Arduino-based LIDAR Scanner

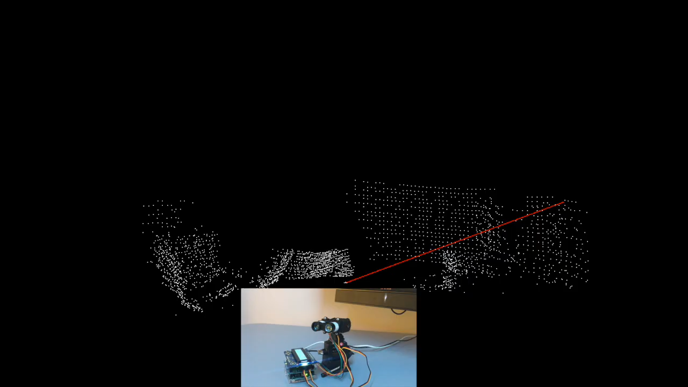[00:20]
My goal was to use a LiDAR detector to create a three-dimensional map of a room. To do this, I needed two servo motors to scan both horizontally and vertically. I wired up the Arduino to control the servos and to read distance measurements from the LiDAR detector. I also used an LCD panel with buttons to provide a rudimentary user interface.
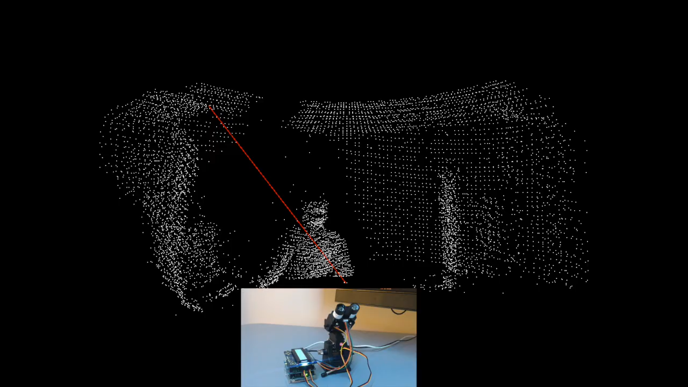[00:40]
The Arduino steps the servo motors one degree at a time, then takes a distance measurement with the LiDAR detector.
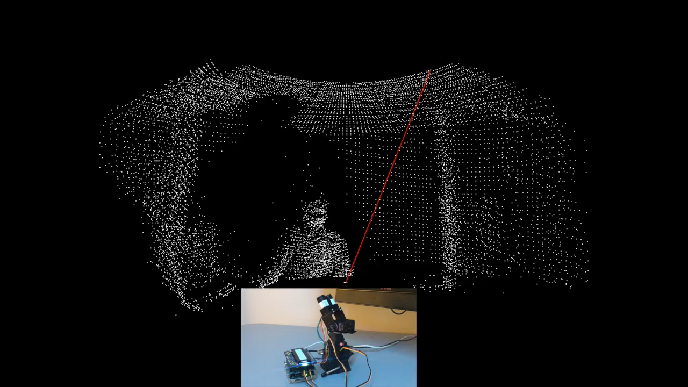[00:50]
The Arduino does calculations to determine the XYZ coordinates of the point in three-dimensional space and outputs the data serially to a desktop computer. A processing sketch running on the computer receives the coordinates and displays them graphically.
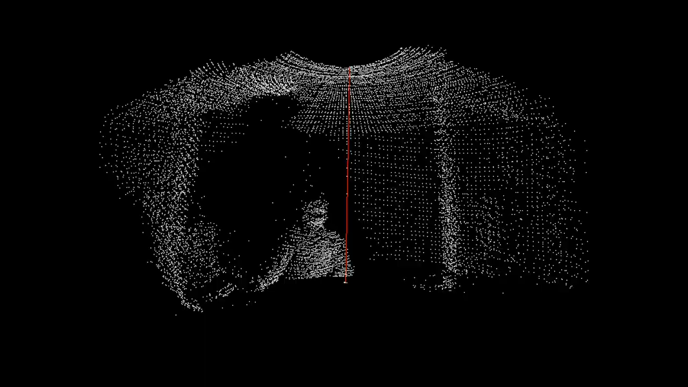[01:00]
This video has been sped up. The actual time to complete the scan is 10 minutes. We can now rotate our perspective to see the three-dimensional data, called a point cloud.
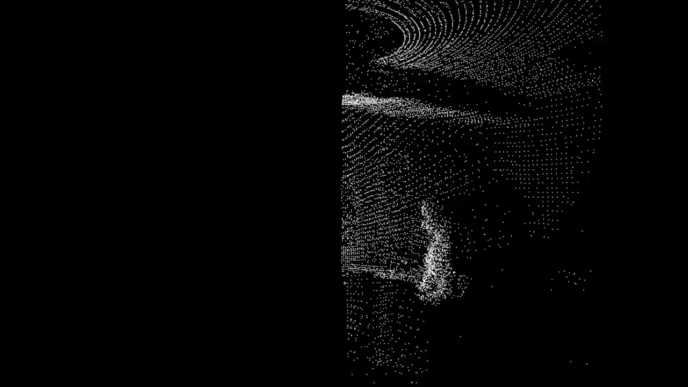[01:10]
Most autonomous cars use a spinning LiDAR detector, allowing them to scan at a high rate to map obstacles in their path. I was impressed at how easy it was to wire up this project and get it working without much difficulty. Hopefully this inspires you to attempt your own Arduino project. Thank you. Into the video. to continue. Great example.